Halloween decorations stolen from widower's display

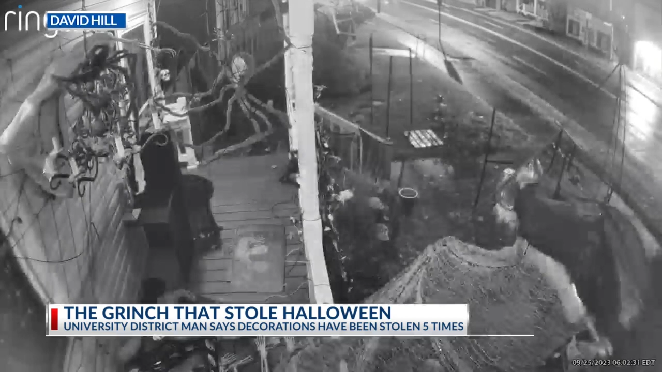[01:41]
And he just went down through the line like he was shopping at Target. Feeling frustrated, he decided to save the decorations he had left and replace them with these signs. They read, thanks for ruining Halloween and no candy.